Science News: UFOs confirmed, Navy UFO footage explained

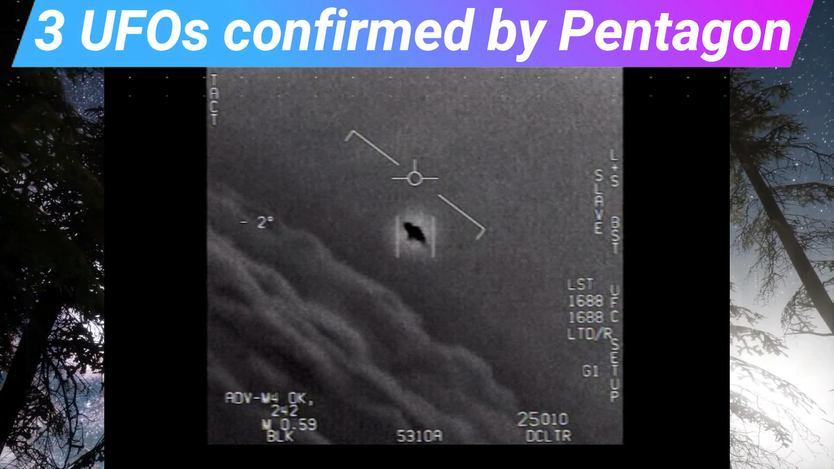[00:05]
The United States Naval Air Systems Command just officially released three UFO videos. This is interesting because the government admits the footage contains unexplained aerial phenomena. Is this proof of aliens on Earth?
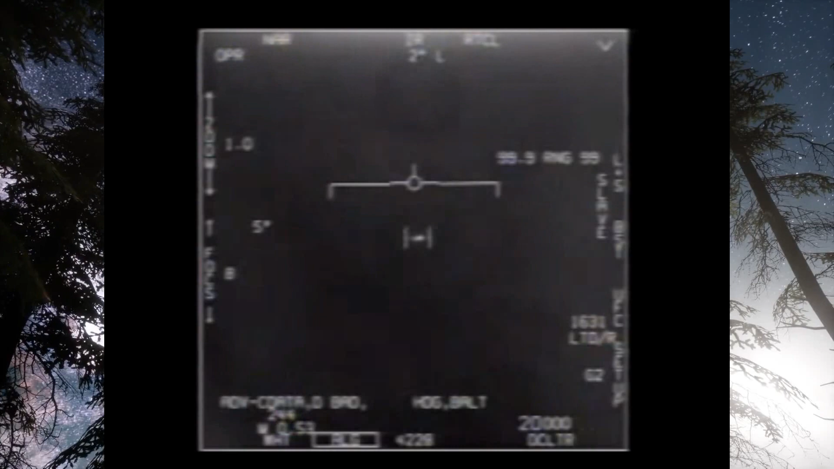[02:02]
The camera is bouncing around and the targeting system is reacquiring. When the UFO moves,
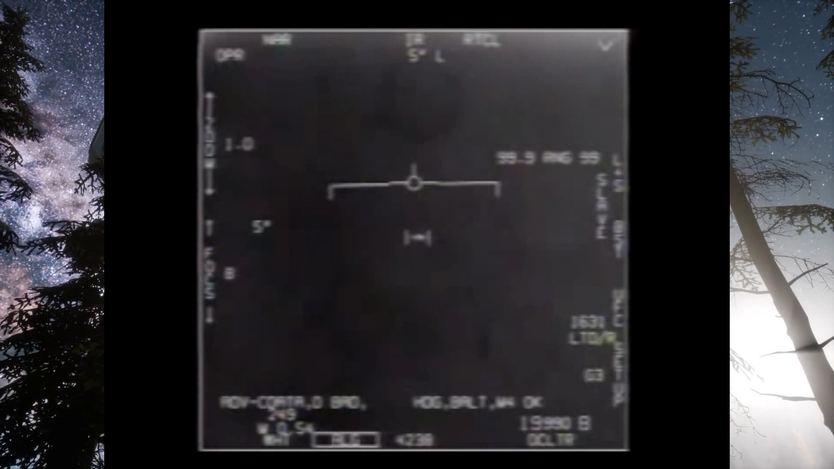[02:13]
you can see the sky behind it move too and the UFO only moves on camera when the camera moves as well. This is likely just a distant plane traveling in a straight line captured by an unstable camera. The second video named gimbal.wmv is really shocking. It appears that there is a very strangely shaped
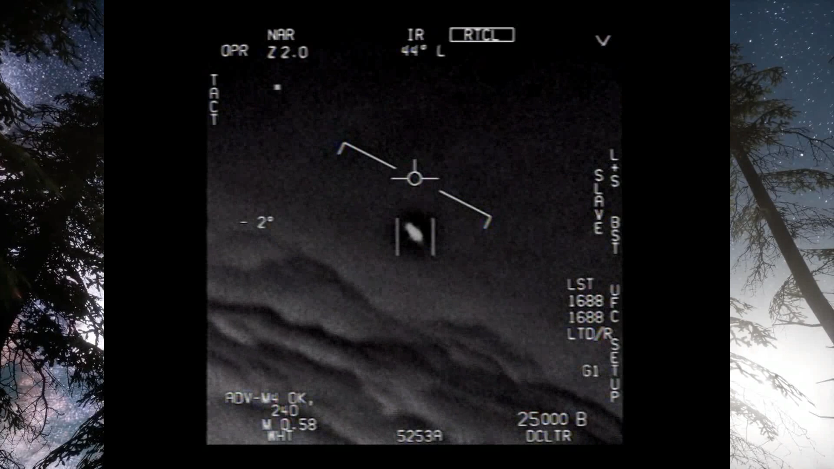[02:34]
aircraft maneuvering in a way that no man-made machine could. You need to remember these videos that are not what the pilots actually see, but the heat signature detected by an IR camera. As the file name suggests, this video is taken from a rotating camera called a gimbal.
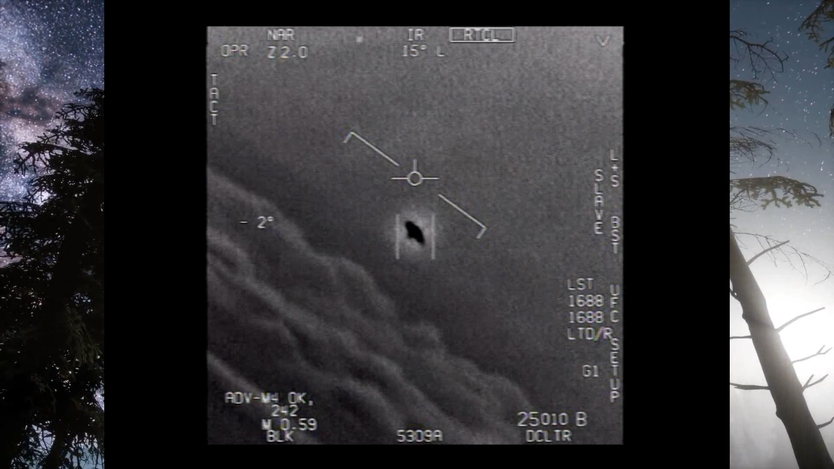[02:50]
As the camera rotates, so does the lens glare. You've probably seen this flare phenomena when you're looking at a light and you tilt your head or while you're driving.
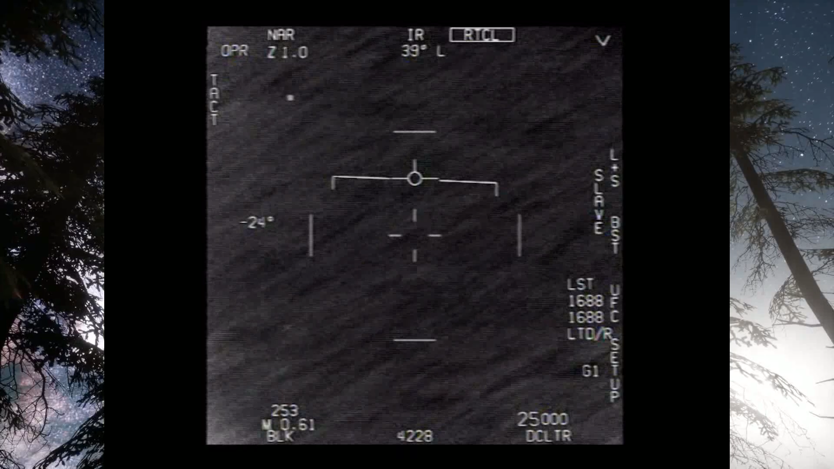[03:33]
The pilots have a hard time locking onto the UFO at first because it's moving so fast compared to them. It looks like this UFO is zipping across the surface of the ocean at an incredible speed. If this object was just above the surface, it sure would be moving fast, but a more likely explanation is that this UFO is much closer to the pilot's airplane than it is to the surface.
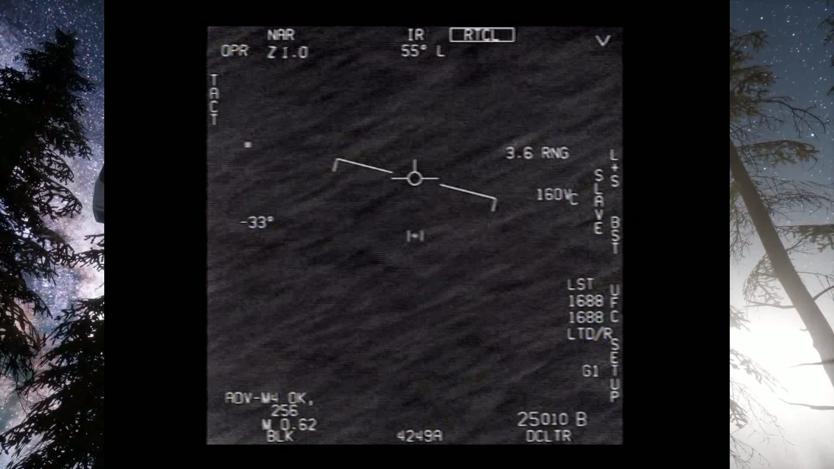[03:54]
This could be a weather balloon or a drone that isn't really moving at all.